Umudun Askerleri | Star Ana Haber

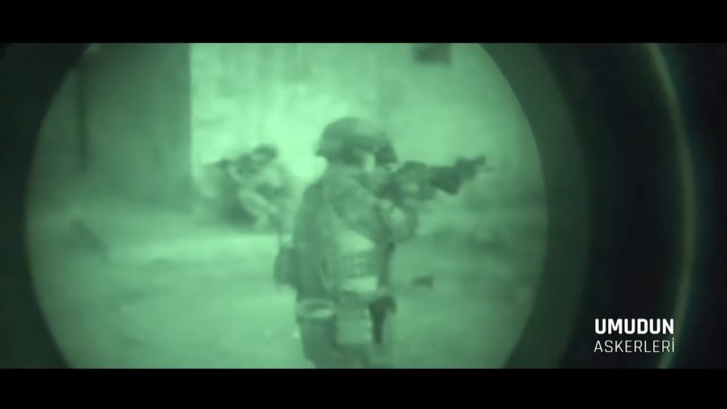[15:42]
İlk hedef Cerablus'tu. Mehmetçik, tuzaklı bombalar, keskin nişancı atışları arasında ilerledi.